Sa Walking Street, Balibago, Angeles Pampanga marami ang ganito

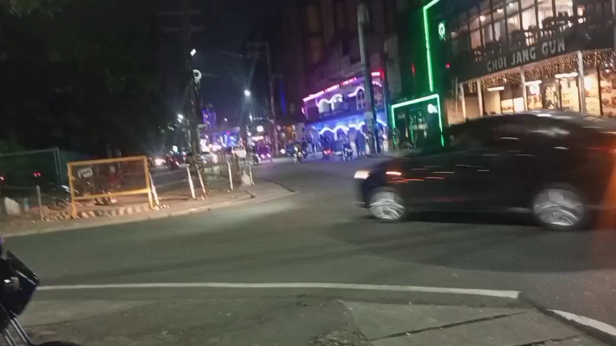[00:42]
yun, dyan marami na so, sinadjalan talaga natin ng padang dito, so napasapak tayo sa traffic